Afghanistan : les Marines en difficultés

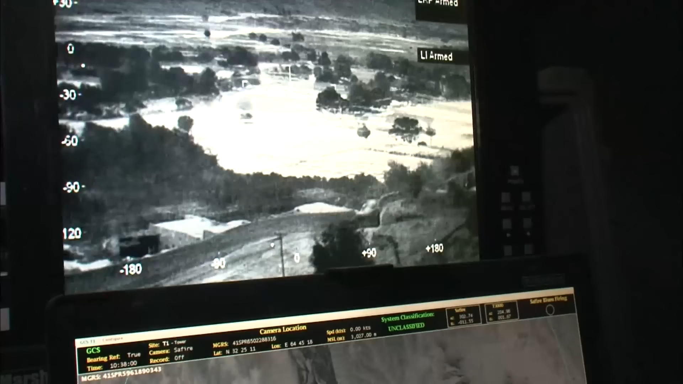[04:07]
On peut zoomer, faire la mise au point automatique.
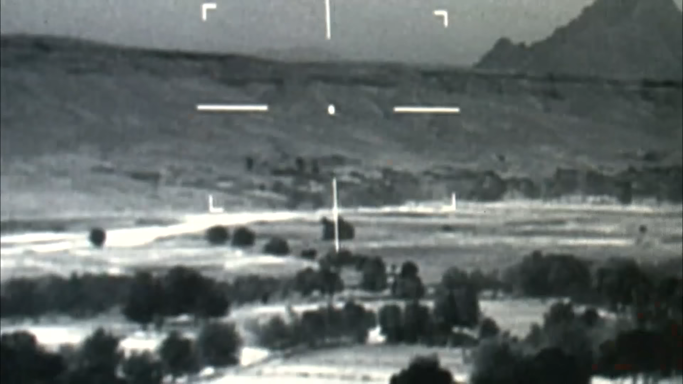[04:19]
Sur cet écran, on observe ce qui se passe à 2200 mètres.
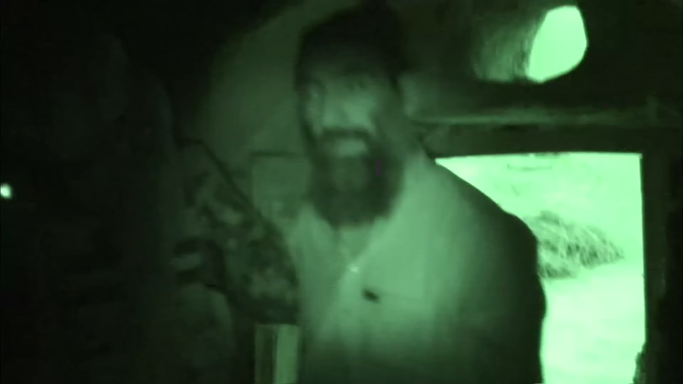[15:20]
Savoir s'il s'agit de talibans ou de simples paysans, c'est l'enjeu de cette opération.
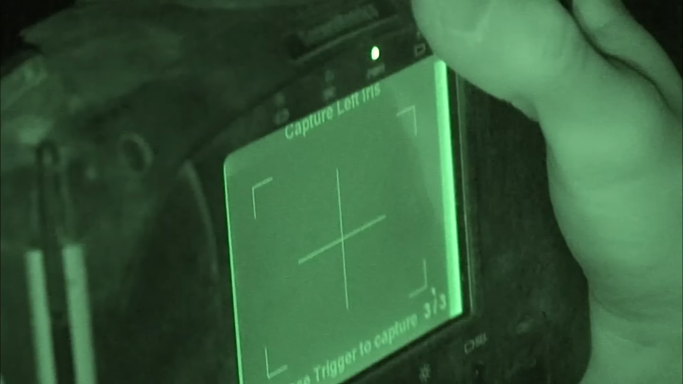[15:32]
Cet appareil photo qui permet de scanner l'iris et de relever les empreintes digitales.
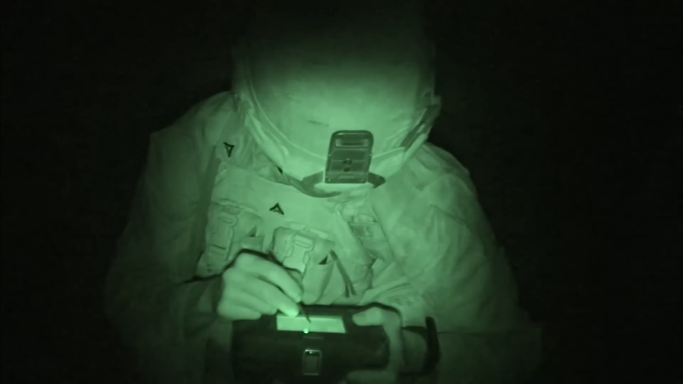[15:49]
Les contrôles s'enchaînent mais les Marines font chou blanc.